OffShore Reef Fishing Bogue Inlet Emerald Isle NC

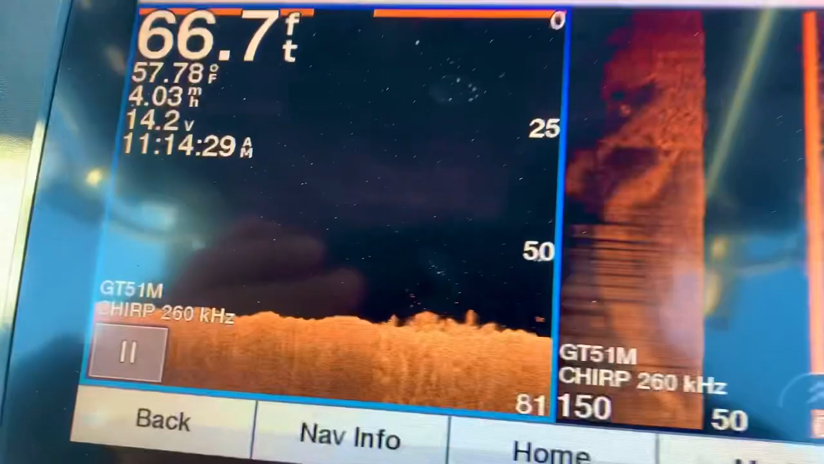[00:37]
On screen: depth 66.7 ft, water 57.78°F, speed 4.03 mph
We're in about six feet of water, and then whenever we see structure on the downscan,